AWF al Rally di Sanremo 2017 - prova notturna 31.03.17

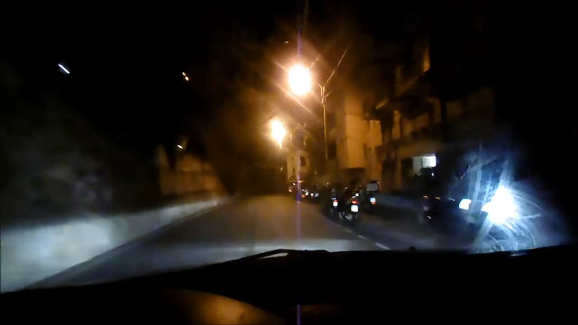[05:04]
via Dante Alighieri a Sanremo, stiamo scendendo dalla prova speciale e due macchine dietro di noi, ce n'è una da rally che probabilmente ha concluso una delle prove della delle seconde, terze fasce e nel buio sta cercando di raggiungere il parco a Sanremo. E la Dacia Societaria però sembra quasi distaccarla.
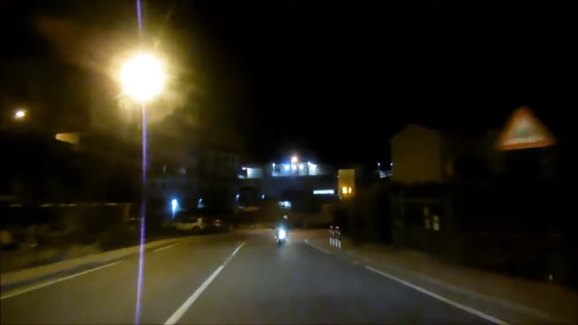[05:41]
che però stiamo seminando, quindi è impossibile in tempi brevi. Stiamo seminando più che altro perché dietro di noi c'è una macchina lentissima che la sta tenendo a freno.
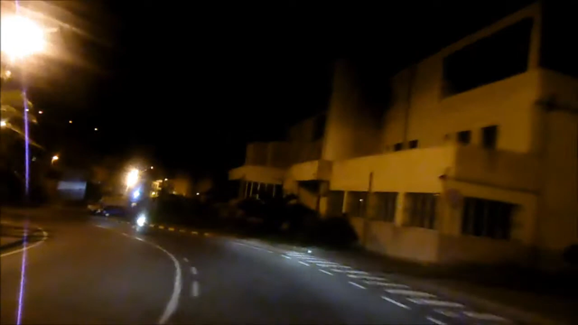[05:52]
Stiamo scorrendo per il serpentone che è via San Francesco. Qui potrebbe essere un punto buono, anche il motorino davanti a noi penso voglia vedere passare la macchina.
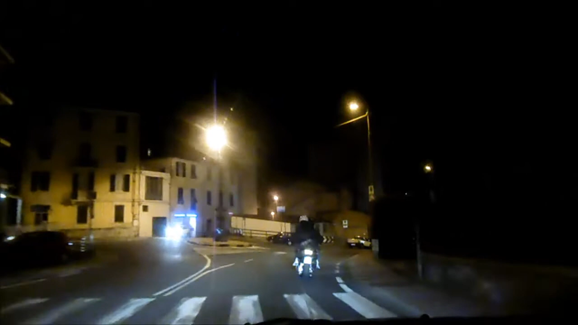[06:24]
E noi ci fermiamo così, possiamo farla passare. Forse qualche problema, una macchina tedesca seguita da un'altra macchina,